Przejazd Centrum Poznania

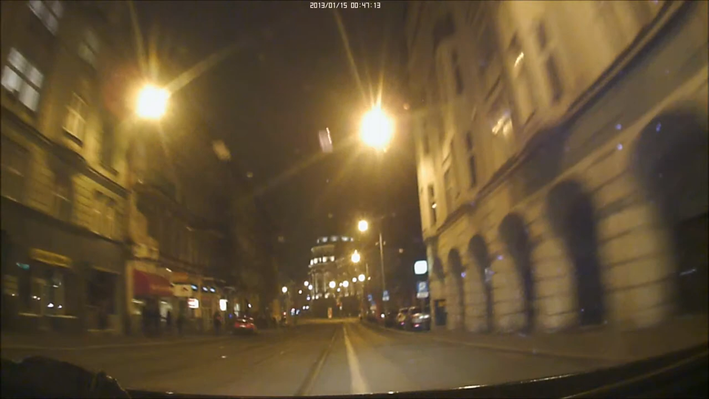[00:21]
No kabra. Można kaskę. Wiem. Wziąłam na kaskę. Wiem. Co więcej, musisz tych poprawy puścić.
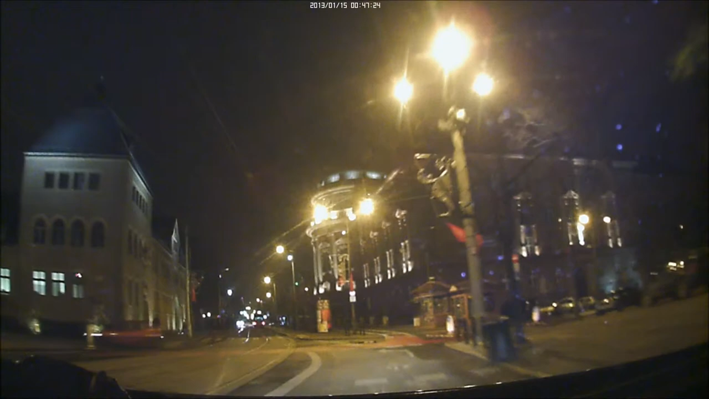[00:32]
Chyba tam tych poprawy i rowerzystów. To go jeszcze zobaczysz, kurwa, pierwszeństwo masz w Gamoniu.
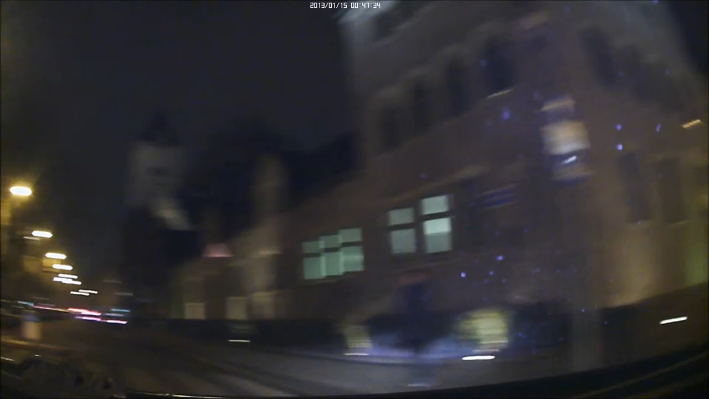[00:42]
No przełaź, następny, kurwa. Może iść, czy nie może. Musimy puścić naszemu prezydentowi, żeby znał naszą wdzięczność za rozkurwanie centrum. Ale prosto tu możesz pojąć. No jak widać.
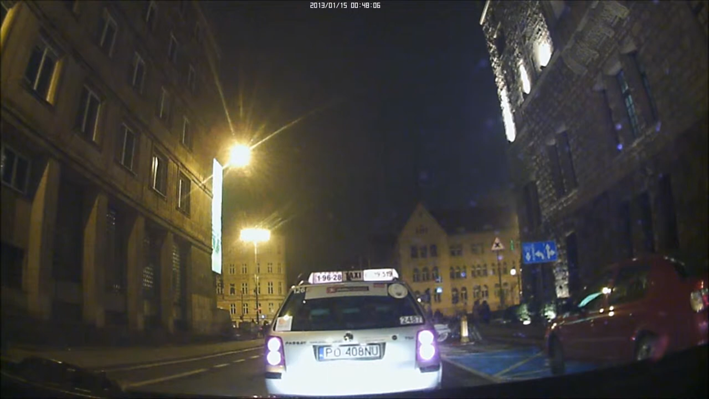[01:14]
Ale musisz tych po prawej puścić. Straszne. Ale masz pierwszeństwo przed tymi z lewej. Co ty nie powiesz? To nie wiem, czy oni tam przed kim mają pierwszeństwo, wiesz. Ci stoją, wszyscy kurwa stoją, nie wiedzą, kto ma jechać. Ludzie! Skrzyżowanie równorzędne zrobili w Poznaniu. Koniec. Niebieska tablica. O, fatal error. IQ się kończy. Koniec.
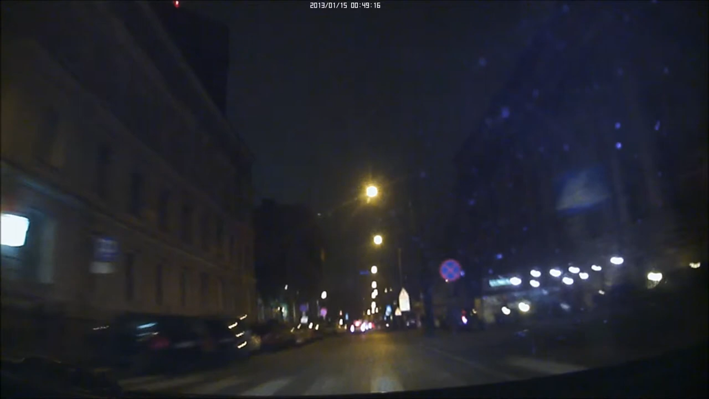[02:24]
Jest na przejściu, on jest zdziwiony, że może iść, no. Ludzie! Za co? Teraz powinni, kurwa, robić programy edukacji pieszych. Skoro już im zrobili przejście. Pieszych i rowerzystów przecież, jeżeli coś nie wiedzą, czy mogą jechać, czy nie mogą. Kurwa, prawo, lewo, jedno. O Boże.